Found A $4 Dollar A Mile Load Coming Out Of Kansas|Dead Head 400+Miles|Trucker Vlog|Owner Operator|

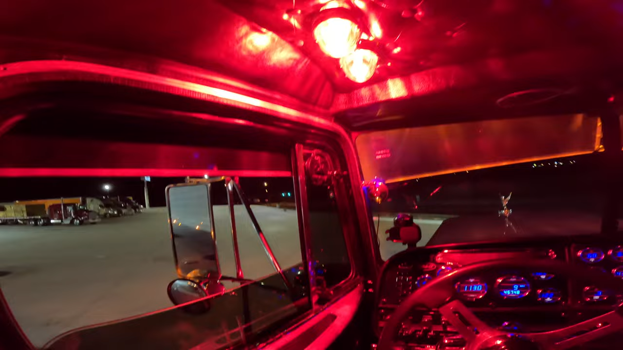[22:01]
is everywhere. There's a spot right there. Should have came in the other way.
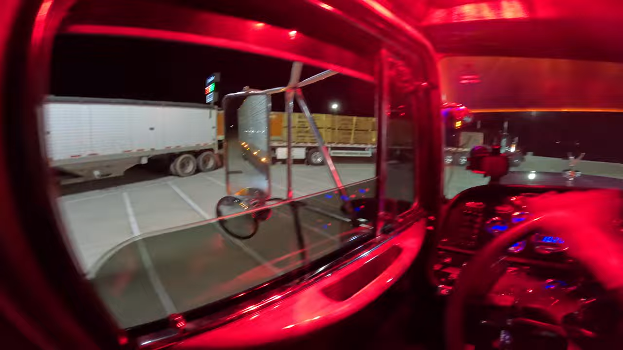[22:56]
Ain't nowhere to park in that area.